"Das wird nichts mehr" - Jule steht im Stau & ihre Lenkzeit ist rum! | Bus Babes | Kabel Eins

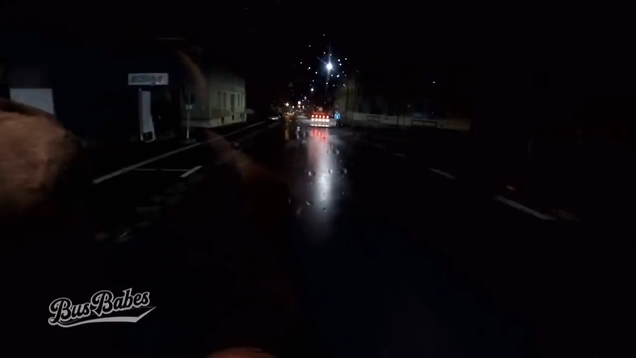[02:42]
Meinst du nicht, dass wir da durchfahren können? Nein. Aber es geht, Vater.
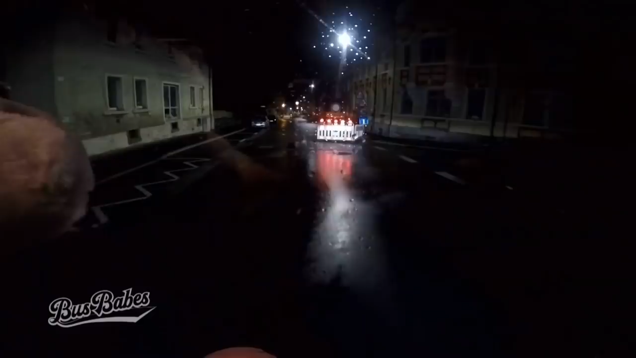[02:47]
Schau mal hin, wenn ich da geradeaus durchkomme. Na, fahr doch. Ich zahl die Strafe nicht. Welche Strafe?
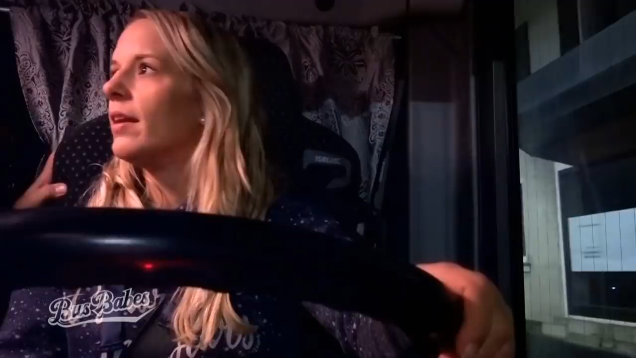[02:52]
Das gleiche, wenn das Blaulicht angeht. Ich sag, ich komme nicht aus. Ich bin nicht von dran.
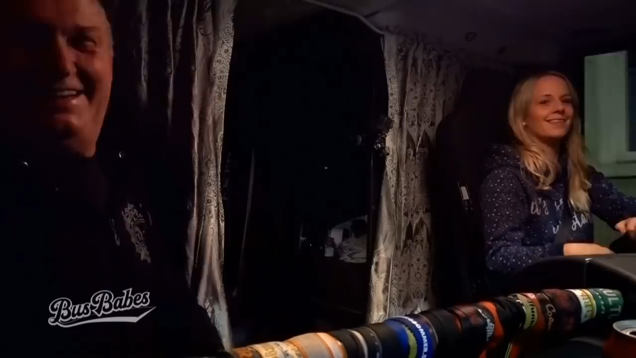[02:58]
Das ist schon zur Beleidung. Das kannst du machen mit dem Auto.
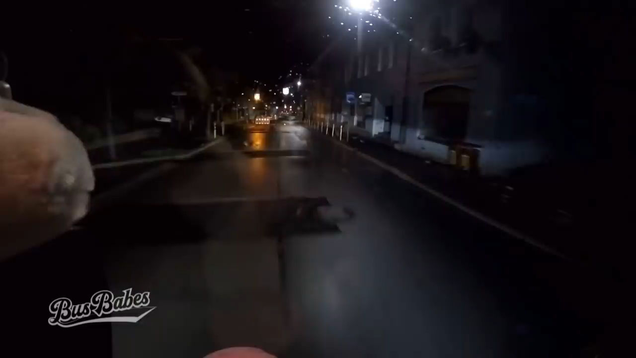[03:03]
Oh. Oh. Und schmeißen uns, dass es gesperrt ist. Soll ich auf den Gehsteig fahren? Nein, ich fahre doch gerade durch.